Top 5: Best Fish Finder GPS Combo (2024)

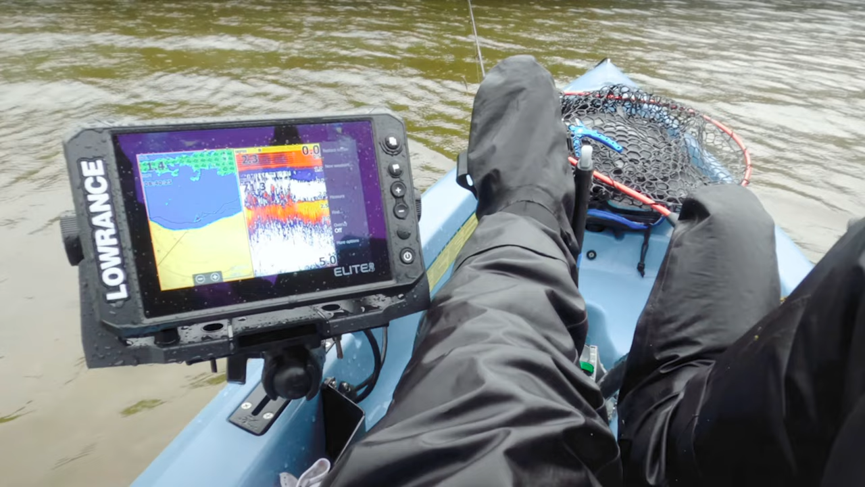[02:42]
function enhances your fishing experience by providing clear images of fish swimming around structure making it easier to
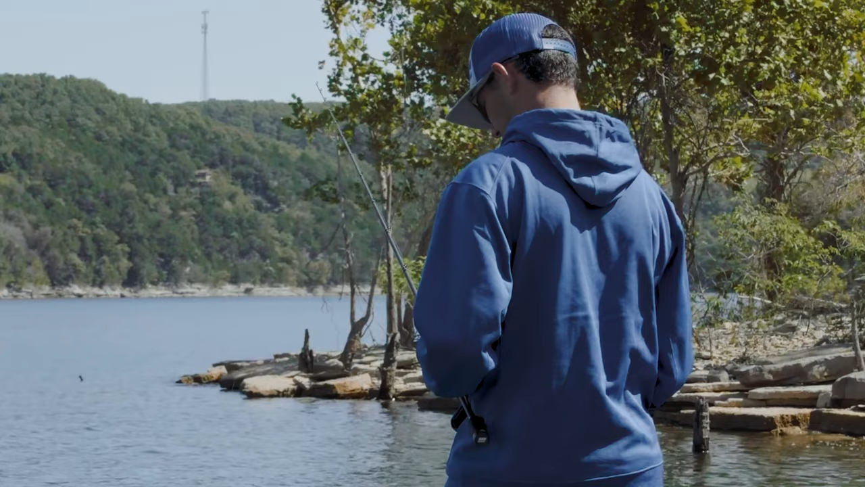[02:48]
target your catch one of the standout features of the elite fs7 is its support for active target live sonar
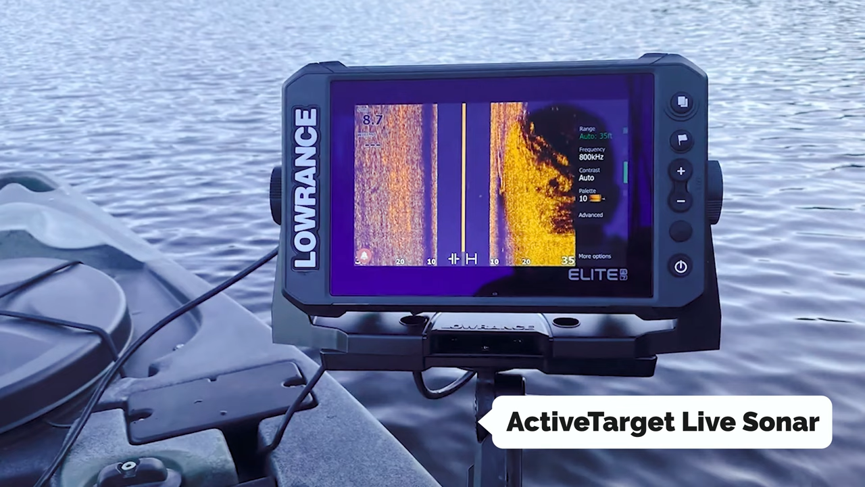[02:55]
allowing you to see high resolution images of fish in real time as they react to your lure
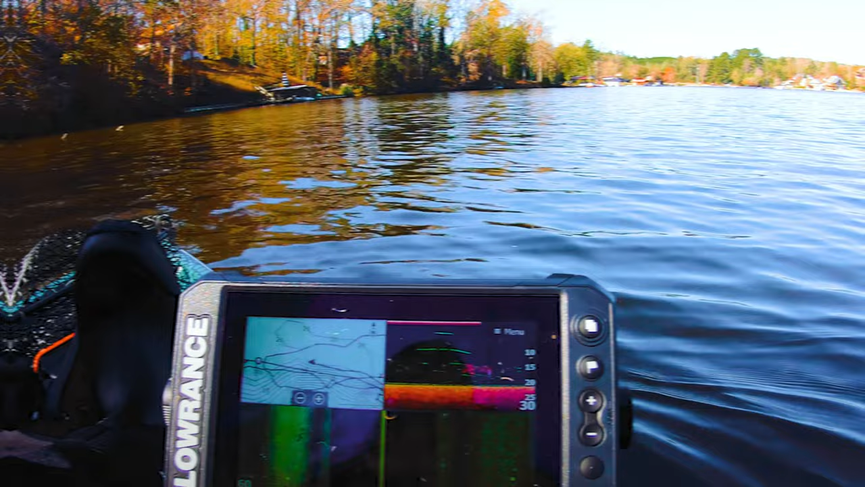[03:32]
beginner angler or a seasoned pro the elite fs7 fish finder is a must-have tool for enhancing your fishing experience and increasing your chances of a successful day on the water
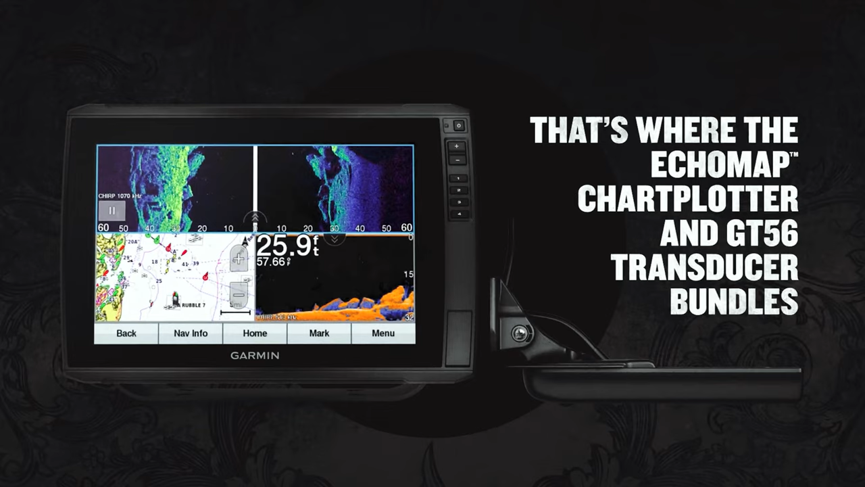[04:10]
On screen: depth 25.9 ft
standout feature of the 93 sv is the included gt56 uhd tm transducer
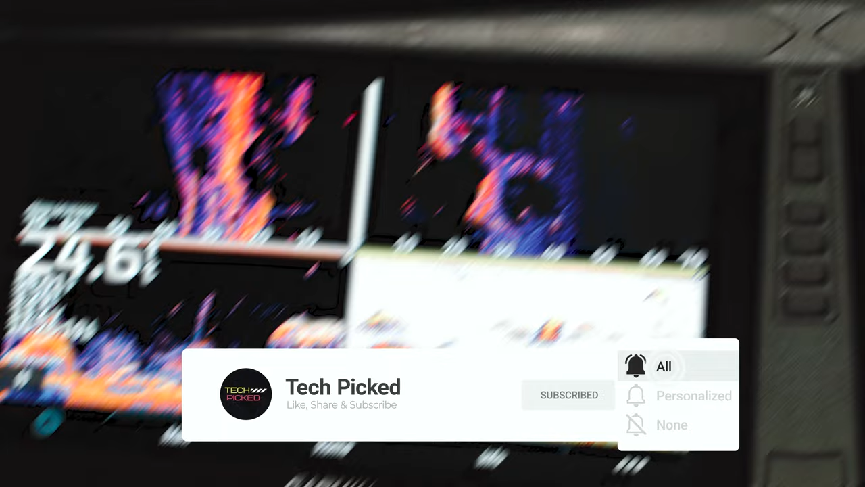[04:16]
which provides advanced sonar capabilities including garmin chirp traditional sonar ultra high definition clear
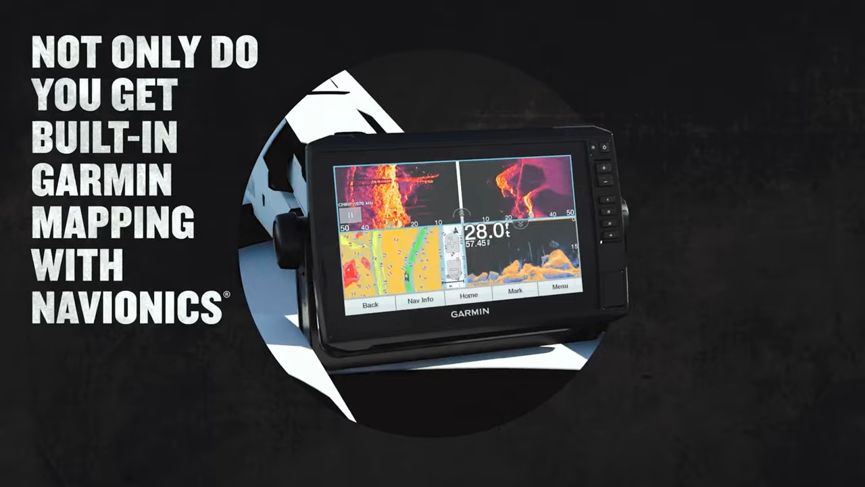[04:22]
vu scanning sonar and side vu scanning sonar with an impressive 20 increase in range the vivid scanning
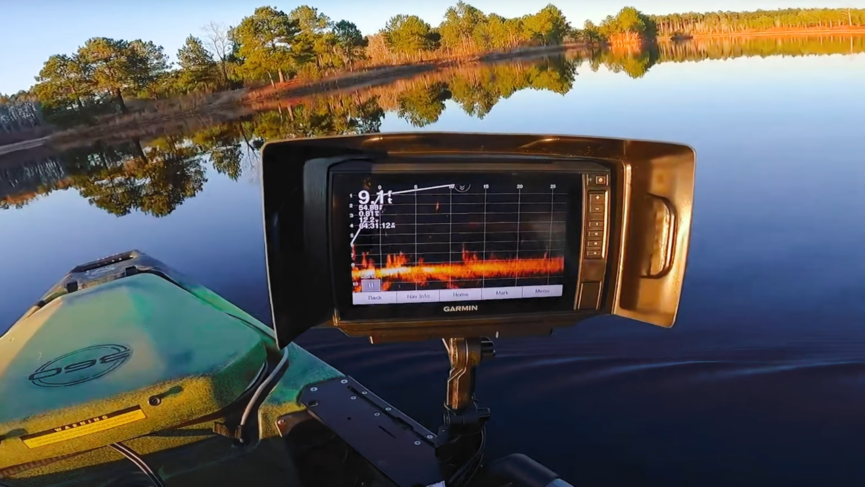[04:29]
sonar color palettes allow for easy target differentiation and precise structure identification boasting
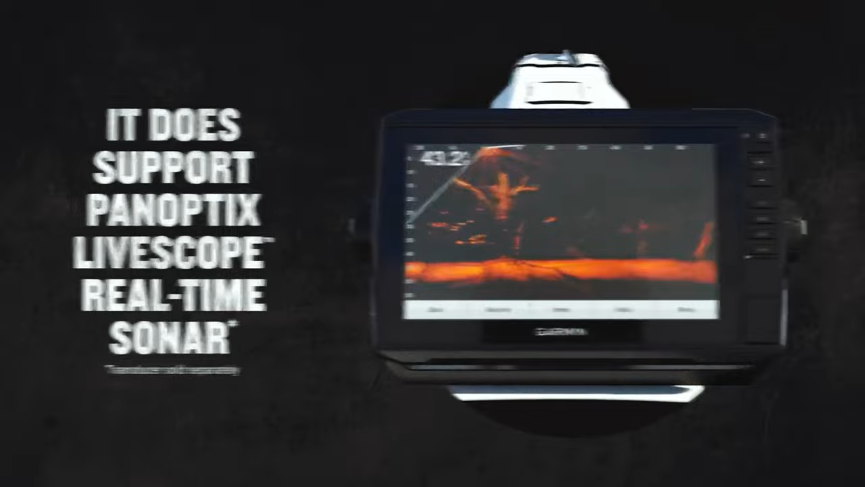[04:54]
sonar for a truly immersive underwater viewing experience the device is also equipped with nmea
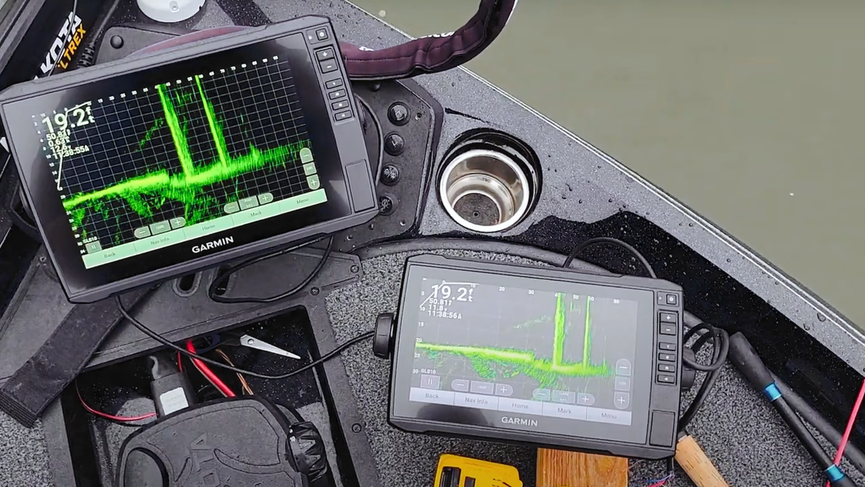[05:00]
2000 and mea 0183 network support allowing for seamless integration with
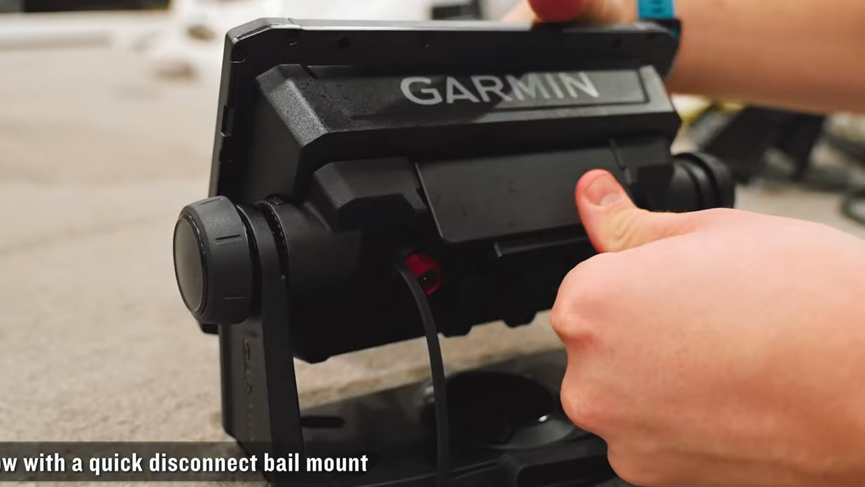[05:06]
autopilot systems engine data and heading sensors with the ability to share sonar mapping and user
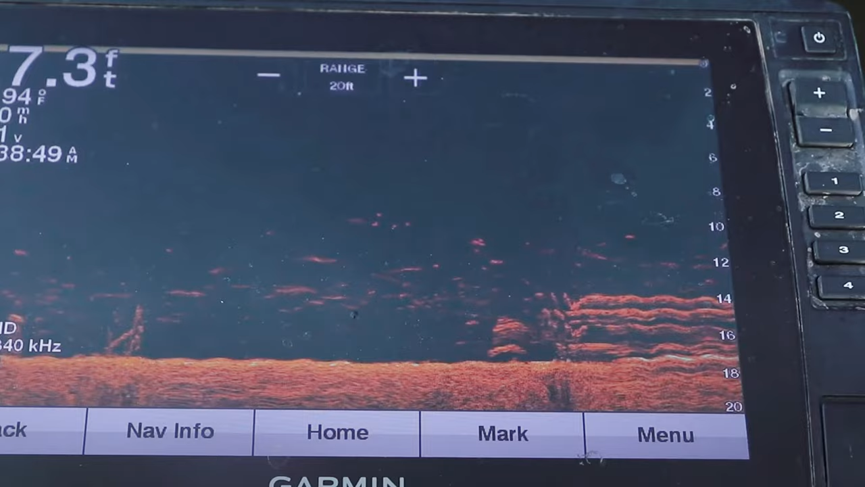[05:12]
data with other echo map units this chart plotter offers a comprehensive and interconnected boating experience overall
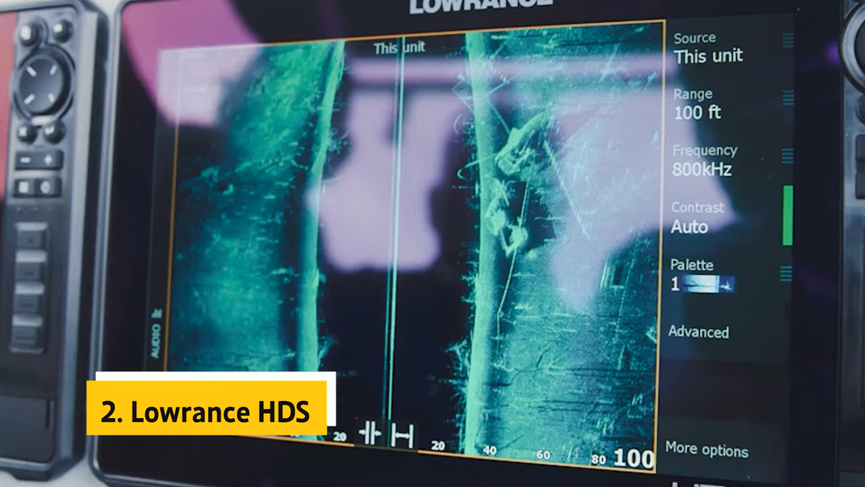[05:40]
the lowrance hds live fish finder is a top-of-the-line
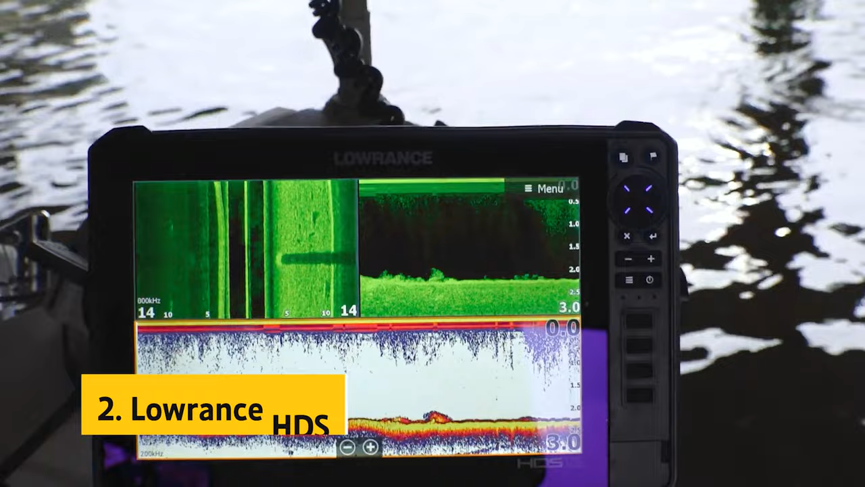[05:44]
fishing tool that brings cutting-edge technology to the water with its active imaging 3-in-1 system utilizing
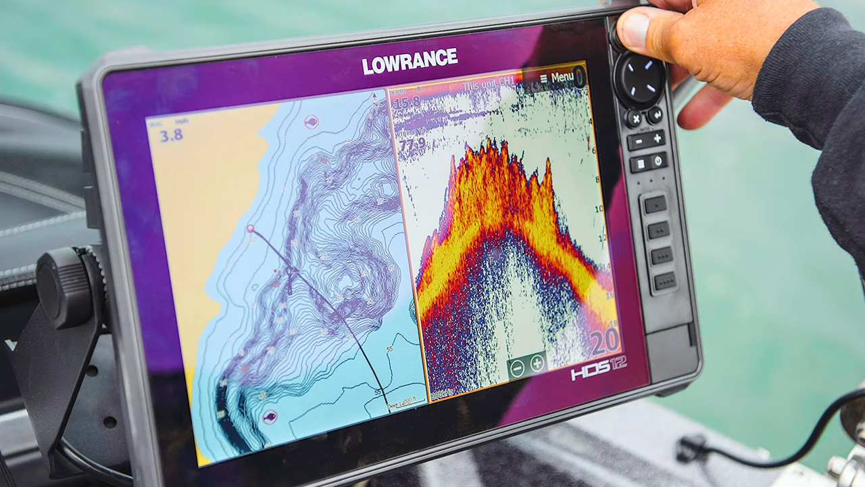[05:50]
chirp side scan and down scan technologies this fish finder provides incredibly detailed images
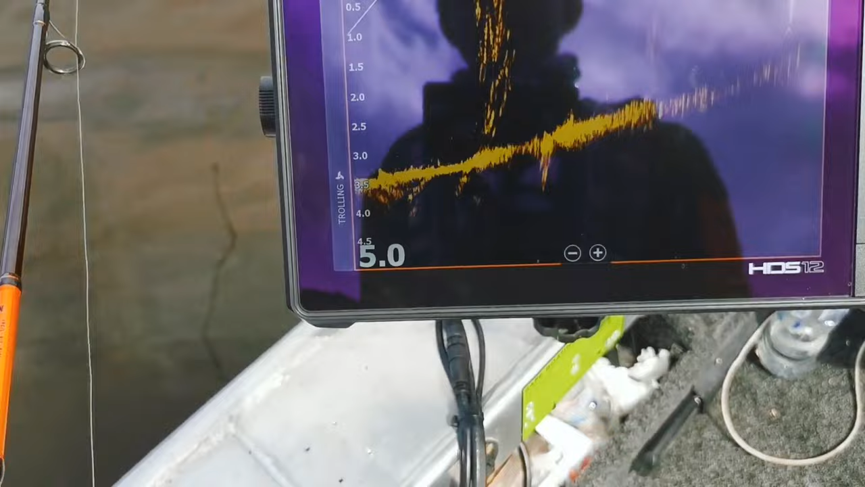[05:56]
of the underwater environment allowing anglers to see fish with exceptional clarity whether you're scanning a wide area
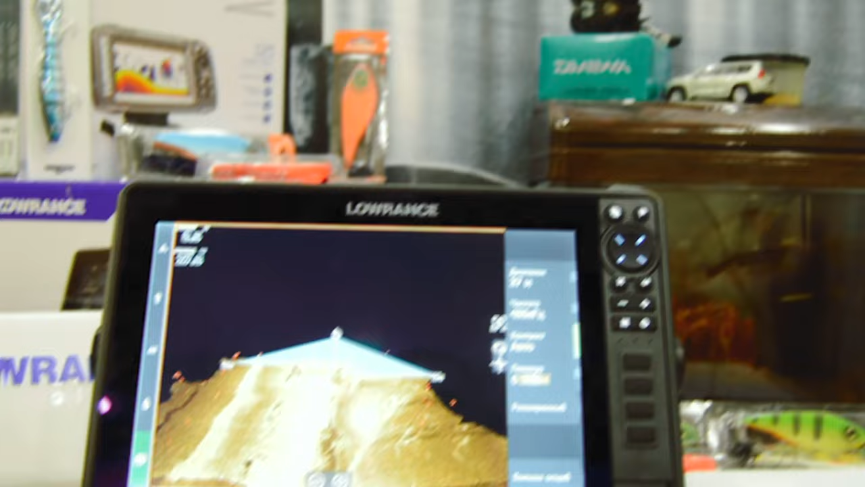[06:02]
or targeting specific structures this device offers unmatched precision one standout feature of the hds live
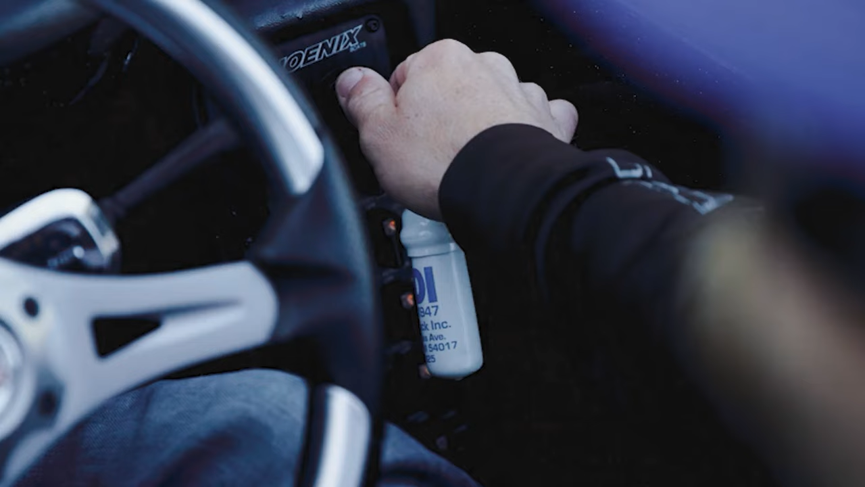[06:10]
is its live site real-time sonar compatibility which delivers live views
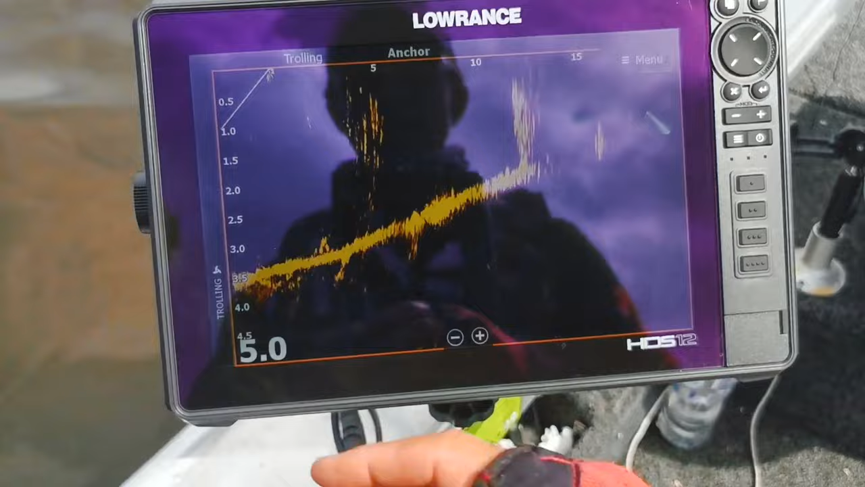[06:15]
of fish movements and lure placement this feature gives you a distinct advantage in detecting fish behavior and adjusting